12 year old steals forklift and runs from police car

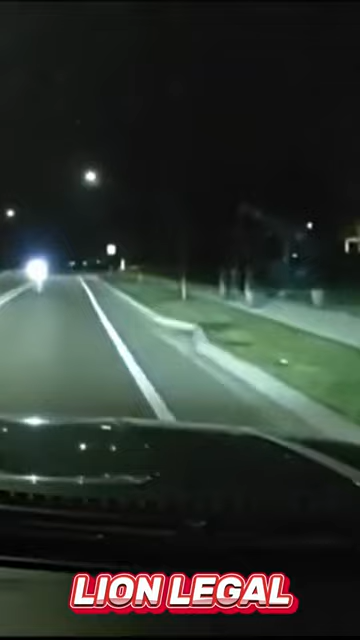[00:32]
He's on the sidewalk now. Go ahead and reactivate your lights and sirens, okay?